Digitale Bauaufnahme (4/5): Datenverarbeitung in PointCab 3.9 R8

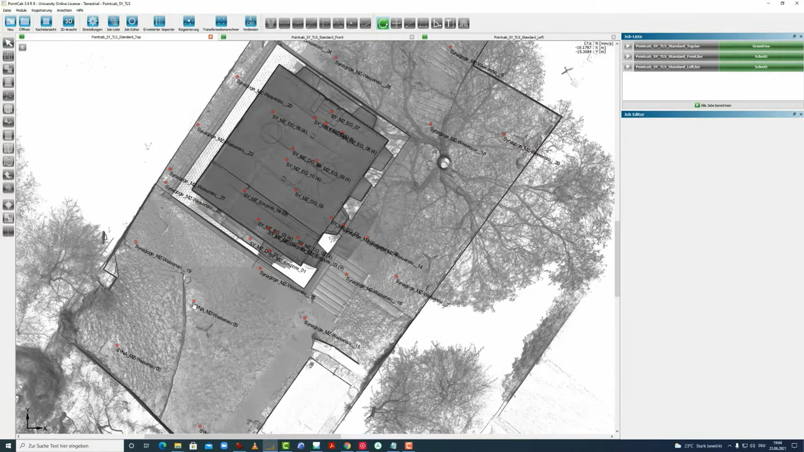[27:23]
was wir nochmal nutzen,
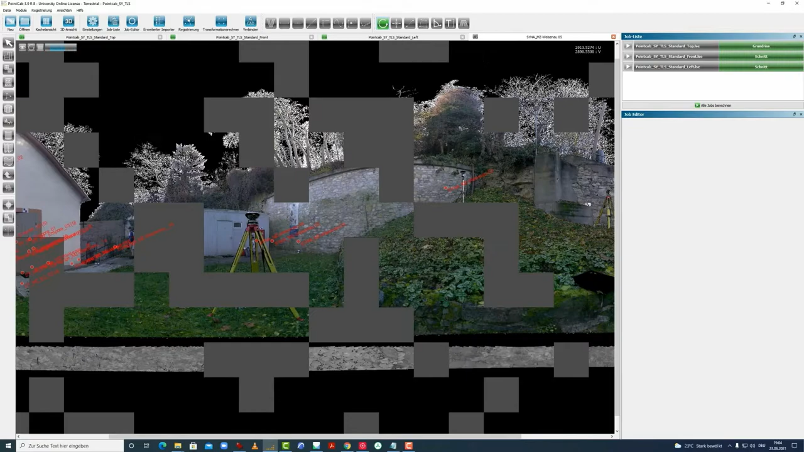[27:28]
um hier diesen Punkt über der Tür, den 107, zu markieren als 3D-Punkt.
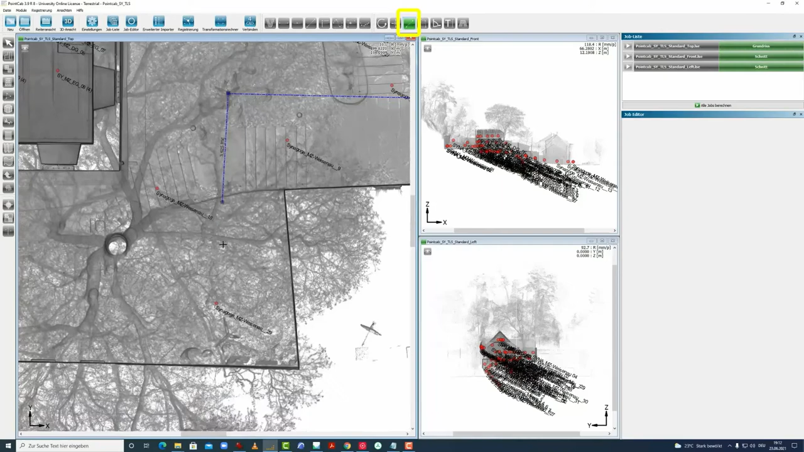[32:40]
Man erkennt sehr schön hier das Stativ.
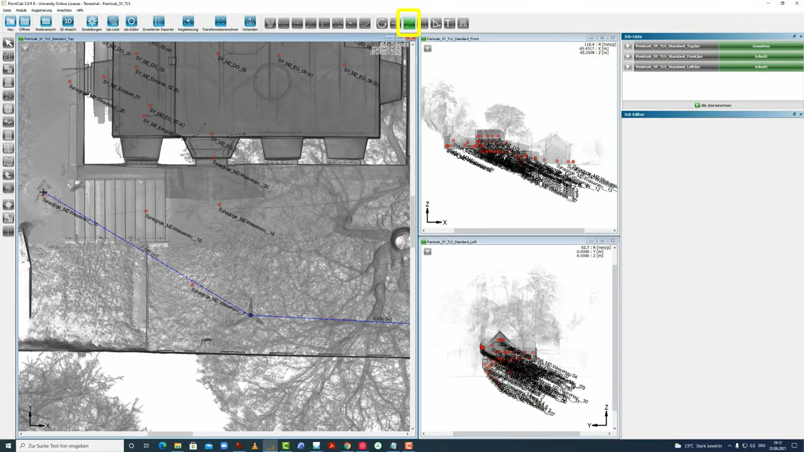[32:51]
Und ich kann jetzt einmal hier drum herum laufen, um den Polygonzug nochmal zu zeigen. Jetzt habe ich aus Versehen einen 3D-Punkt gesetzt.
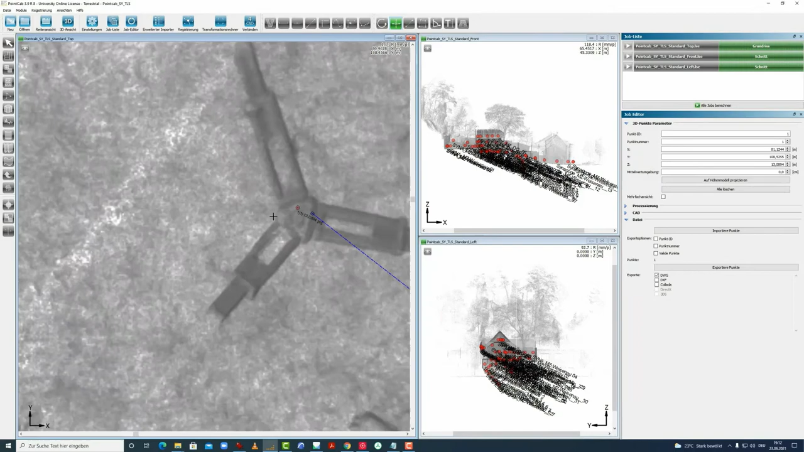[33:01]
Dann geht man hier nochmal rein, rechte Maustaste löschen. Ja, dann wird der 3D-Punkt gelöscht.
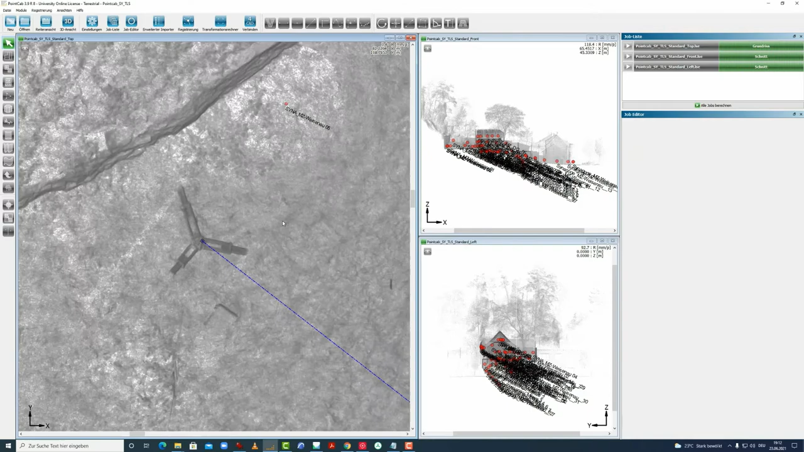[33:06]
Und wir ziehen zu veranschaulichen einmal diesen Polygonzug nochmal nach.
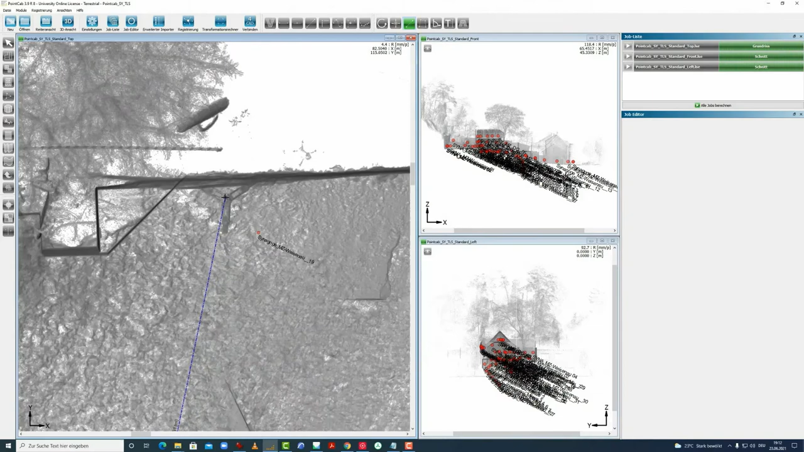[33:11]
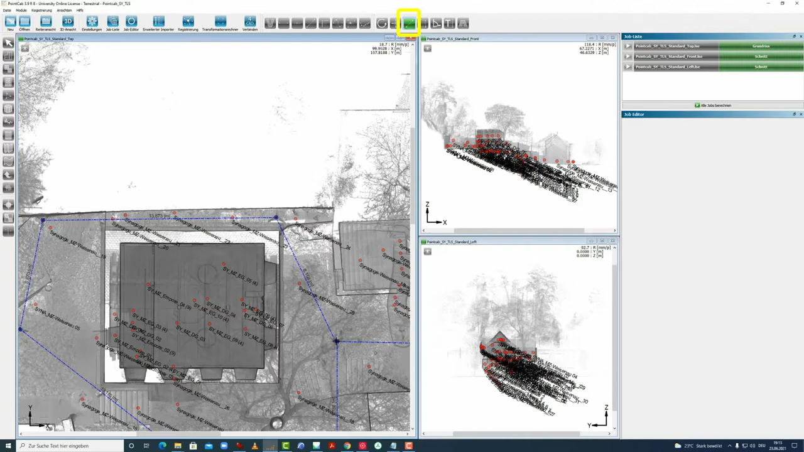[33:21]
So, das war unser Polygonzug. Und wir sehen, dass wir hier einen Winkel haben von 1,3 ungefähr.
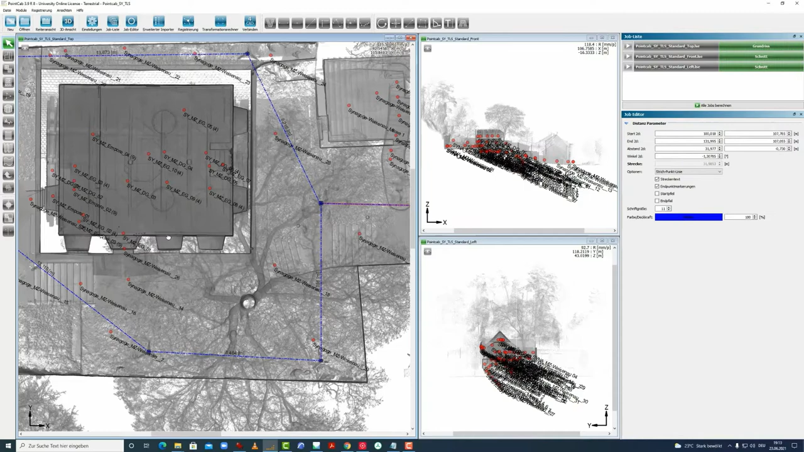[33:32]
Und wir sehen auch hier, dass das Projekt jetzt eigentlich schon fast hier ausgerichtet ist.
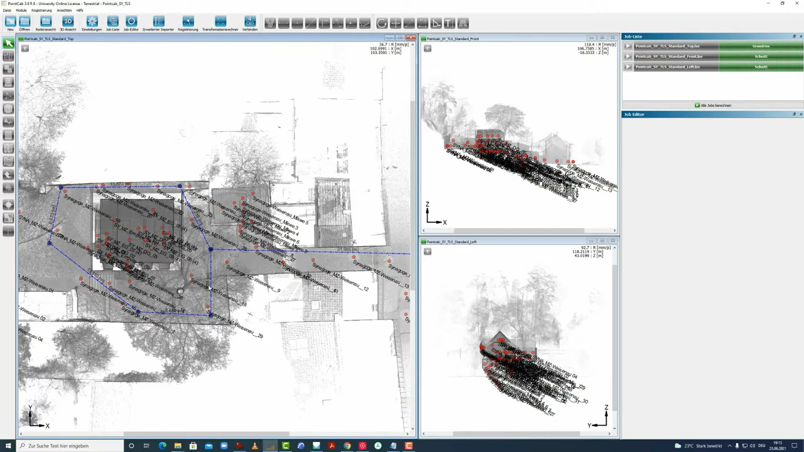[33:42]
Und wir werden jetzt uns anschauen, wie die Scandaten aus dem Structure from Motion Verfahren aus Agisoft nochmal in PointCab aussehen, um sie dann hier zu importieren.
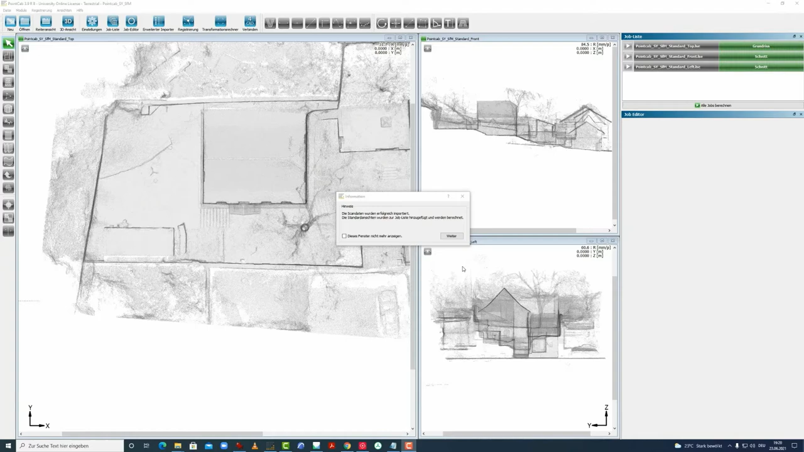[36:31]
Die unstrukturierte Punktwolke aus Agisoft wurde hier innerhalb von ca. 5 Minuten importiert. Wir gucken uns das Ganze hier nochmal oben an.
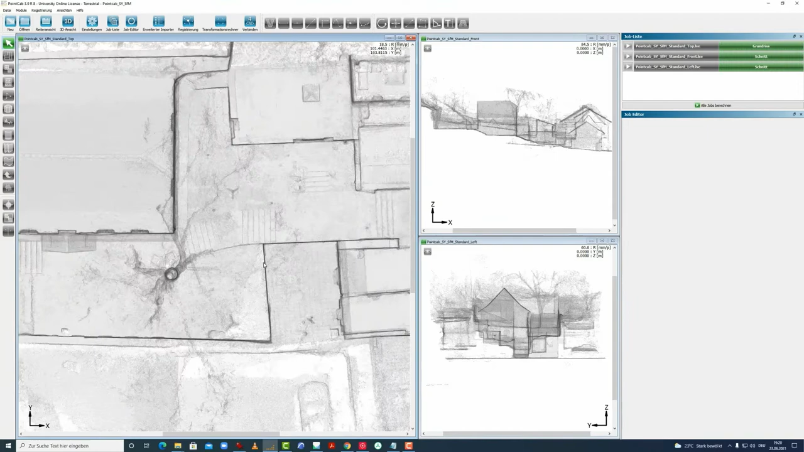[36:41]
Damit wir jetzt hier besser erkennen, was wir hier alles so sehen in der Top-Ansicht, können wir jetzt nochmal hier auf rechte Maustaste gehen.
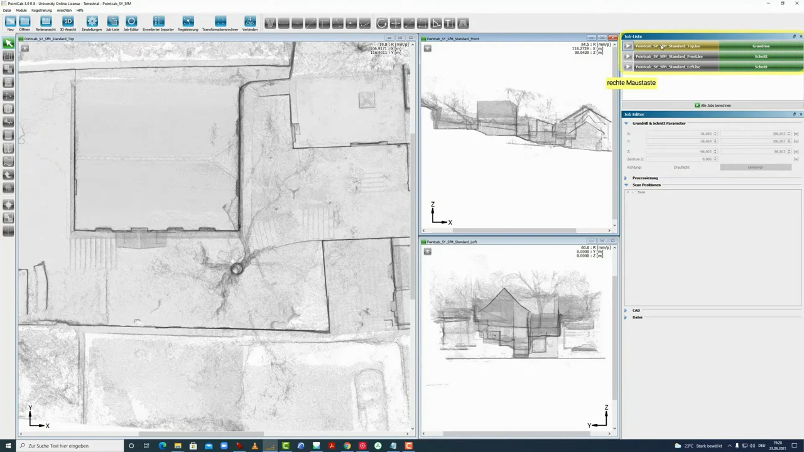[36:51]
Den Job ändern, die Top-Ansicht. Dann wird diese nochmal neu gerendert. Wir wollen diese aber anders prozessieren. Wir wollen nämlich ein bisschen Farbe hier reinbringen, damit wir das Bild auch besser lesen können.
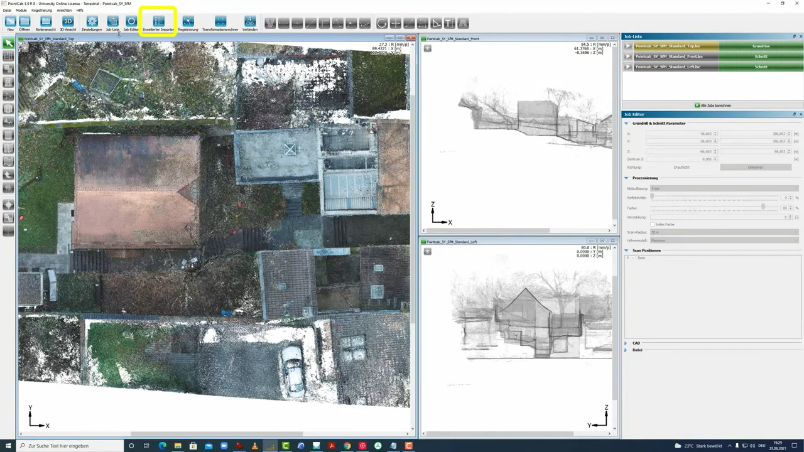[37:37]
Und unter den erweiterten Importer sehen wir diese Blöcke, die vier, die er auch hier prozessiert jedes Mal. Das sind nämlich diese 50er Blöcke. Hätten wir hier 10 eingestellt, hätten wir hier eine Vielzahl an Blöcken, die er nochmal hier registrieren würde. Unter Cluster landen die Structure-for-Motion-Punktwolken, diese Blöcke, immer in einen Cluster namens Base.
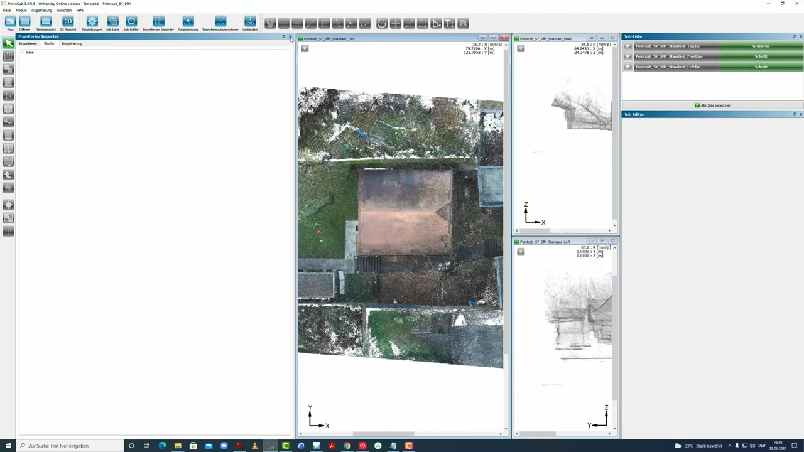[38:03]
Und wir schließen das Ganze und zum Vergleich werden wir jetzt noch einmal die mit dem Messwerkzeug von dem Stativ uns nach außen bewegen.
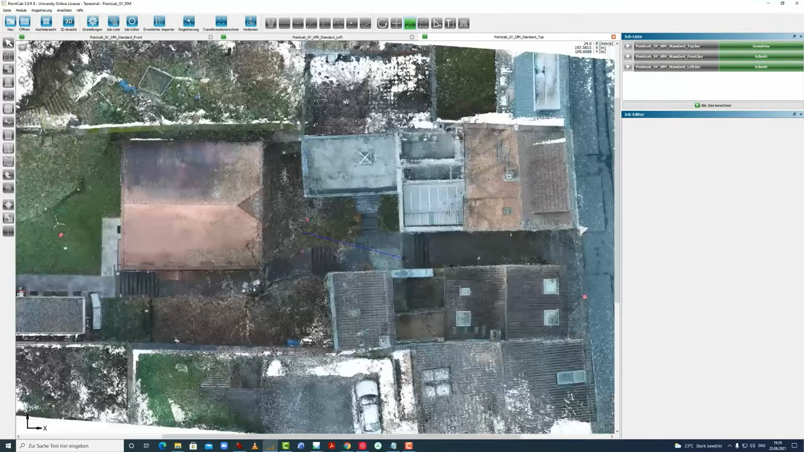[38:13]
Wir sehen, dass diese Punktwolke beschnitten worden ist in Agisoft. Sie reicht nämlich hier nicht mehr weiter, deswegen kann ich jetzt diesen Punkt schlecht anpeilen. Wir sehen aber, dass die Ausrichtung ungefähr die gleiche ist, wie nach der Umwandlung jetzt der Daten vom Dezember 2019 aus dem terrestrischen Laserscan.
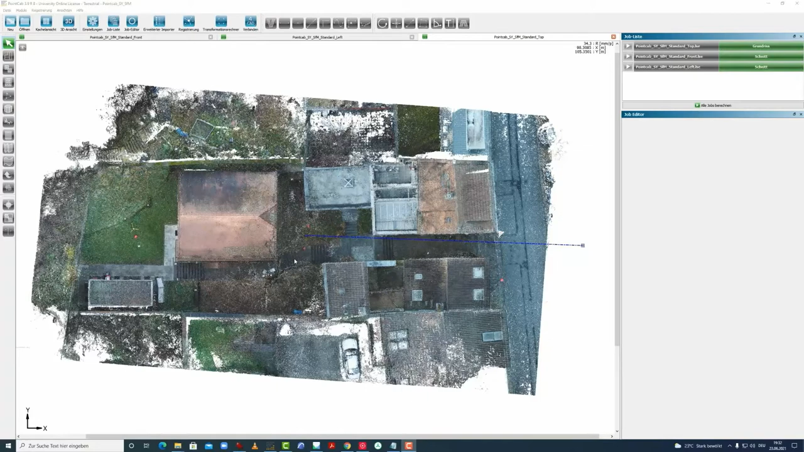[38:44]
Insofern hoffen wir, dass das jetzt alles übereinander passt. Der Vollständigkeit halber werden wir hier die virtuellen Panoramen vorstellen. Wir haben nämlich in der Punktwolke aus einem Structure-for-Motion-Verfahren keine Standpunkte von Scannern und auch keine Panoramen, die der Scanner dann auch von den Standpunkten macht.
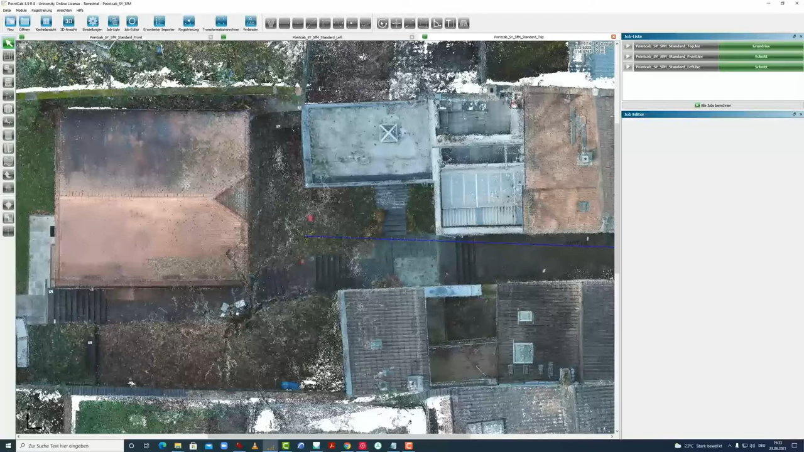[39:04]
PointCapt ermöglicht uns aber, sogenannte drei virtuelle Panoramen zu erstellen.
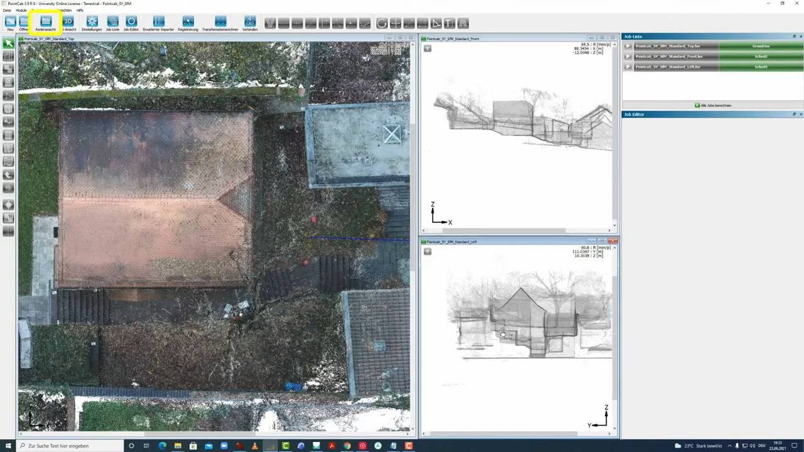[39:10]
Wir wechseln mal kurz in die Reiteransicht und gehen jetzt hier auf das Panorama und setzen jetzt hier ein Panorama, das erste war hier ungefähr, so.
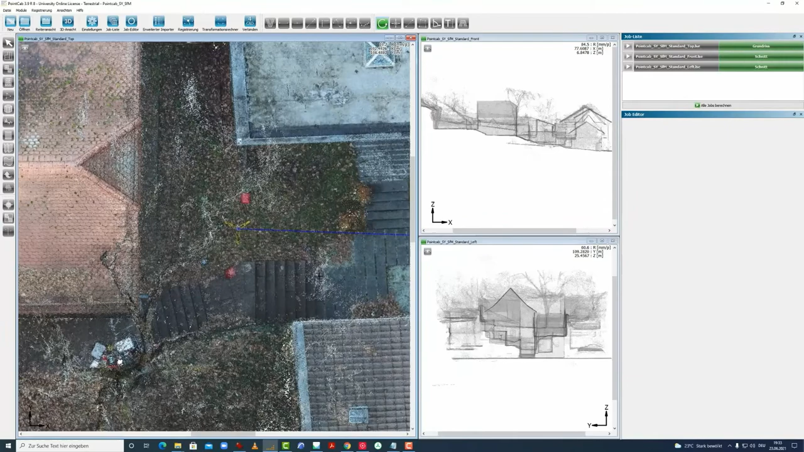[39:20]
Dann haben wir hier eins abgesetzt, sehen jetzt hier das Panorama auch hier in den Ansichten und müssen jetzt nur gucken, dass wir nicht zu tief mit dem Panorama landen.
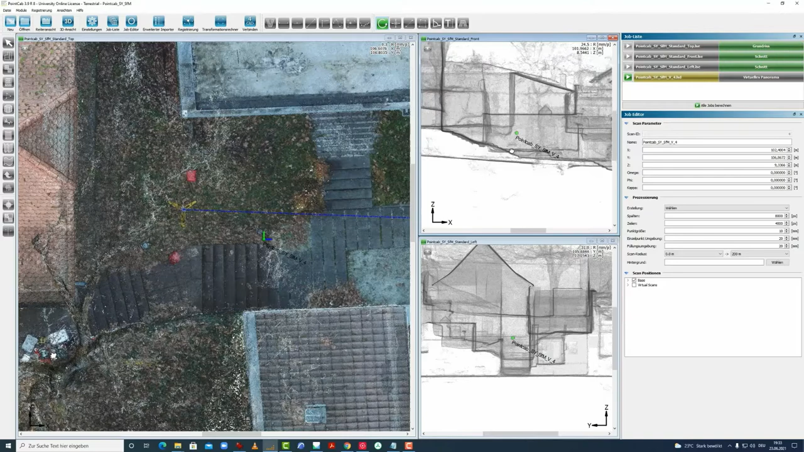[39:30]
Das ist ja hier die Treppe, die ich auch hier gut erkenne. Insofern weiß ich jetzt, dass ich jetzt hier auf jeden Fall nicht unter der Punktwolke bin, dann würde ich nämlich gar nichts sehen oder in den Punktwolken drin, dass meine Sicht dann verdeckt ist. Diese Anomalien hier kommen vom Baum, der da drüber ist, das heißt ich weiß, dass er wahrscheinlich höher ist.